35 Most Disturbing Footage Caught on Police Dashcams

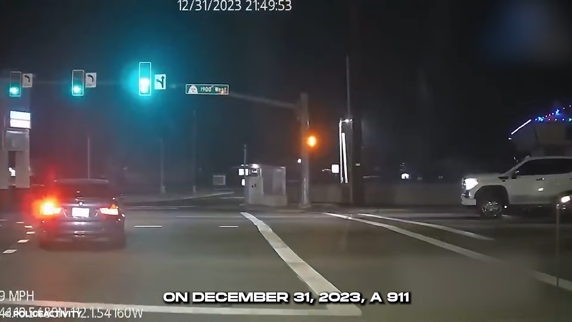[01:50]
On December 31st, 2023, a 911 call alerted Weber Area Dispatch about a car driving west on I-84 toward Riverdale Road.
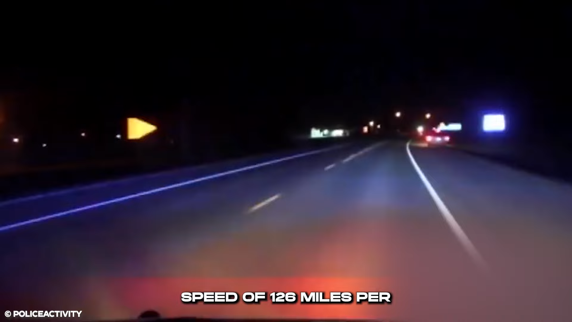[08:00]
The woman reaches a top speed of 126 miles per hour, driving through three communities before being caught.
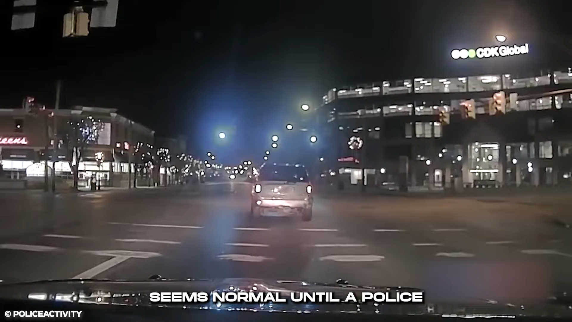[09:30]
In dashcam footage, everything seems normal until a police officer spots the driver ahead, appearing highly intoxicated. The officer tries to pull him over, but the driver speeds up, attempting to escape. The chase lasts for a while, with the driver weaving through traffic dangerously. Eventually, the chase ends when the driver crashes into a parked car on the street.
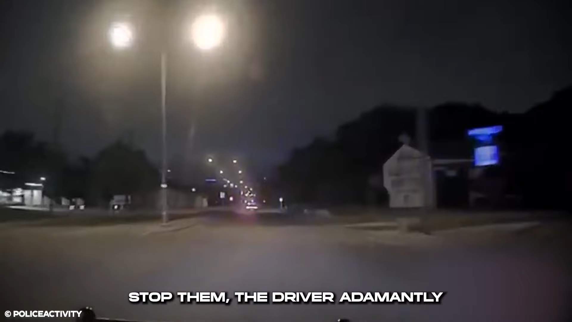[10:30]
the driver adamantly refused and led the officer on a pursuit into Dallas. The driver eventually halted near Lemon Avenue and Peak Street,
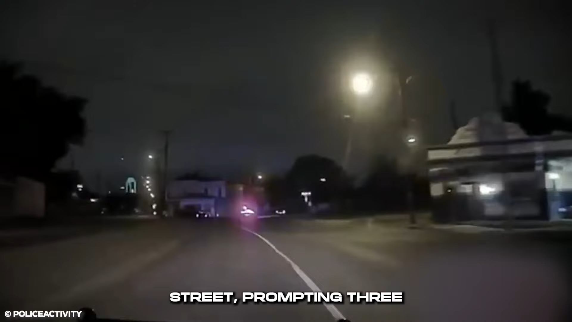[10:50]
prompting three individuals to leap out of the vehicle and flee on foot. While two of them were nabbed by the police, the driver managed to slip away.
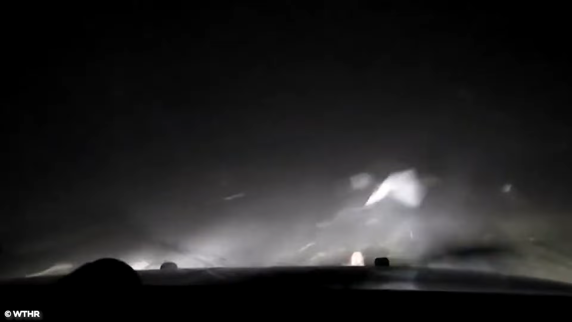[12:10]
Dashcam video showed a Clark County deputy chasing a woman accused of driving away from law enforcement on three prior occasions in Ohio.
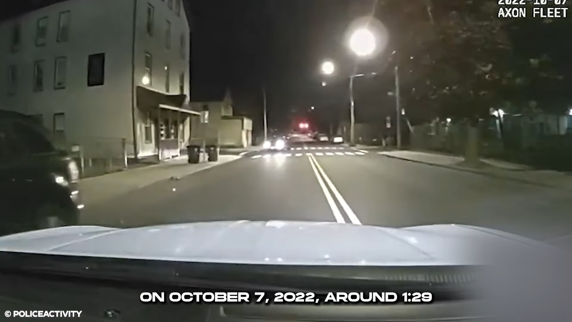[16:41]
October 7th, 2022, around 1:29 a.m., dashcam footage captured New Haven police rushing to a reported car crash near the intersection of Chapel Street and Blatchley Avenue in the Fairhaven neighborhood.